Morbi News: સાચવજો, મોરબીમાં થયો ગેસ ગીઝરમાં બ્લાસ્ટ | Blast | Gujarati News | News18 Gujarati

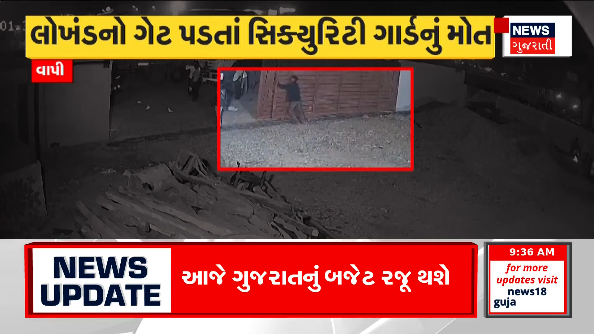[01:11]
गाड नी फरज बजावता प्रमोध हरी शंकर कुश्वार आतरे वर्क्षोप मा थी एक टैंपो निकला बाद वर्क्षोप नो स्लाइडिंग गेट बन करवा धक्को मारी रहा था ते वेला अचानक ज लोखन नो मोटो गेट तेमना पर पड़ता ते देबाई गया